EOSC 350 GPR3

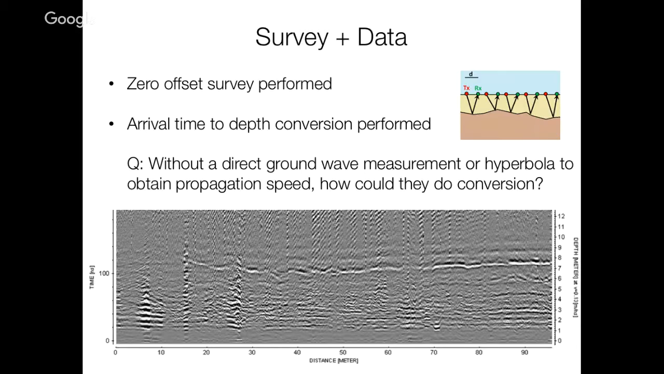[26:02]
So this is the shallower part, then that's the deep part. Okay?
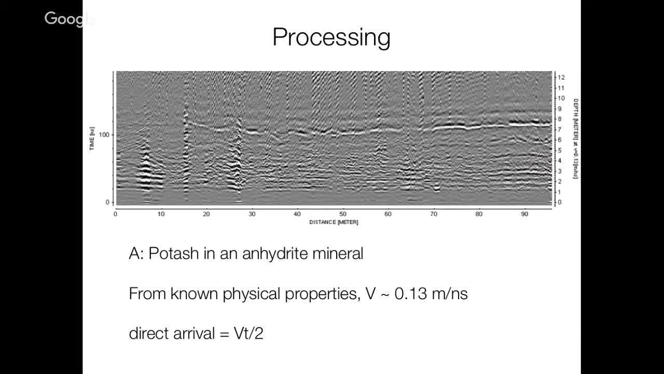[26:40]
And let's say you know that value, and then you can use that, like, the simple two-way travel time equation. So that's one way. That could be a processing and interpretation. Now, I'm looking at the data. Okay? You're kind of like a geologist or geophysicist. I'm looking at the data. What can you see? The axis is, like, this is zero depth and increasing. And that's zero and times on your surface. What kind of features can you see, John? Bad line. Yeah? Bad line? Yeah? What is that?
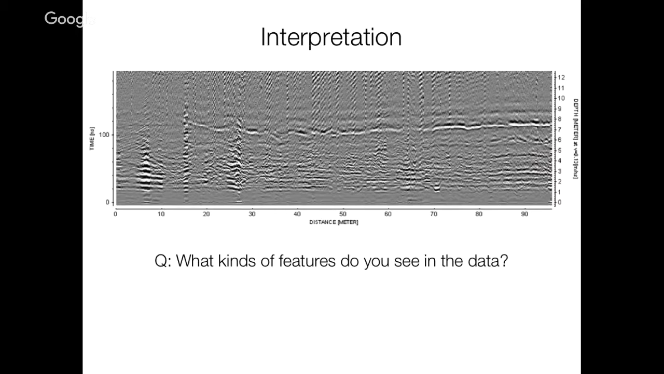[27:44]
Joshua? That's me. There looks to be a lot of ringing going on. Aha. Yeah. Where's that? I'm here, right? It's just this stuff. Lots of ringing, right? It reminds me a lot of wirelines and stuff going on, maybe. Yeah. Of course. But, so, that's what you could do. By looking at the section map, now you can see, okay, what's happening, right? You have some ideas. Now you can talk to your project manager. It seems like there's water here and this is noise, right? So, don't look at it. Okay. So, that's an interpretation, right?
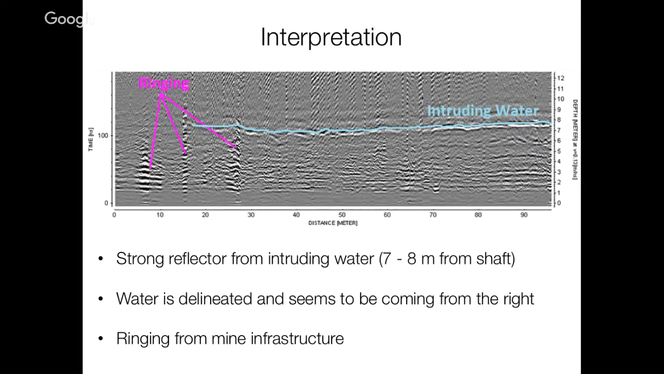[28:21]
So, for a given physical knowledge of GPR, you can see the data or a map. You can interpret what's actually happening in the Earth. And you can potentially do more, right? Okay. What is the depth of this water? Maybe.